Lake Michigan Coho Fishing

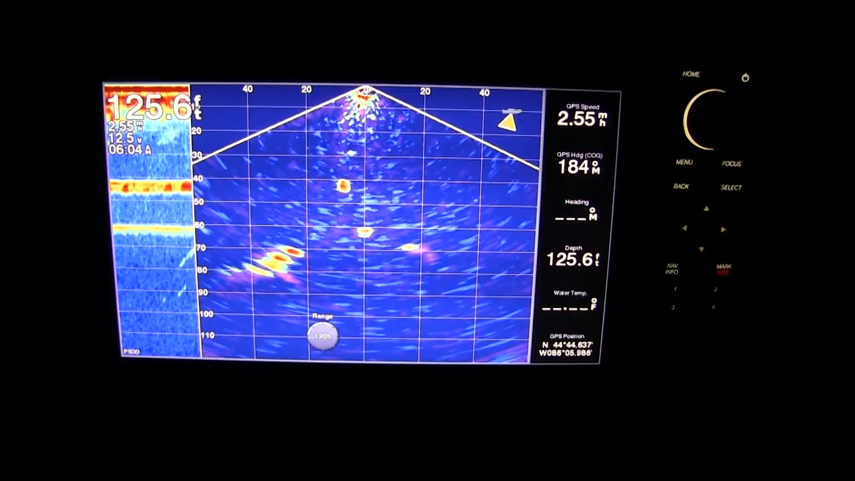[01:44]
On screen: depth 125.6 ft
Look at all the marks. It's game on.
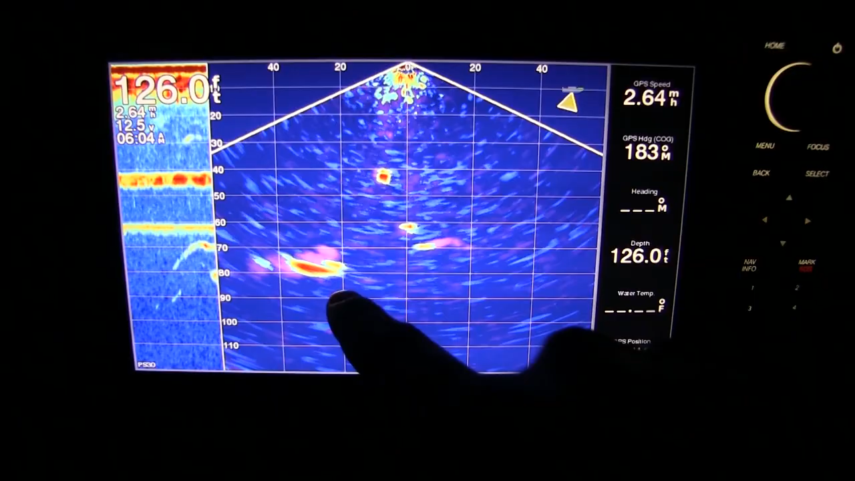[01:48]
On screen: depth 126.0 ft
Okay, so the fish are starting to roll in. Oh my gosh.
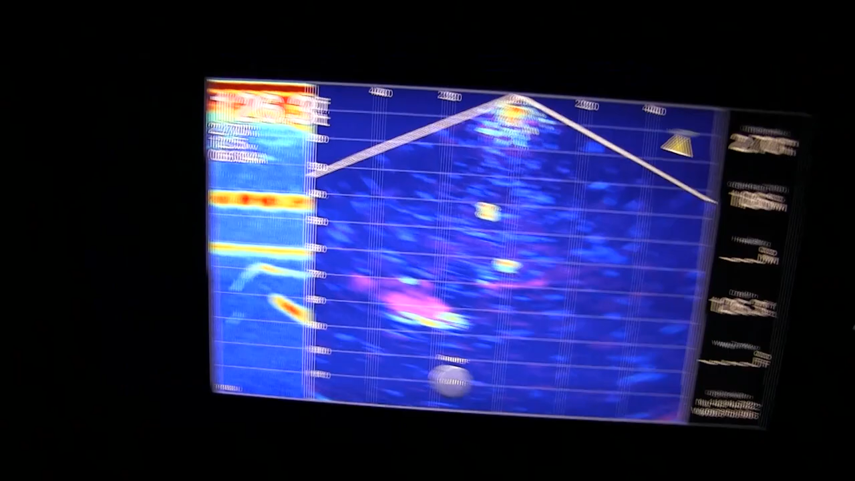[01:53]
We're getting the rods ready, and as soon as the sun comes up over the horizon here in beautiful northern Michigan, it's about to go off.